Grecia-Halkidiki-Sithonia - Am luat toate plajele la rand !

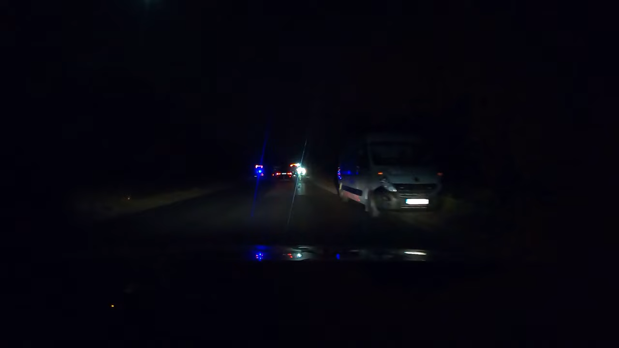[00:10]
Uite-i pe... Băi, zici că sunt extratărești, fiți? Da, nu crează... Ce-i astea? 24 din 24 pe sârmă? Își trage pe unul, măi, eu cred că e unul, e un accident, e unul în câmp, în răsturnat, acolo, în pădure.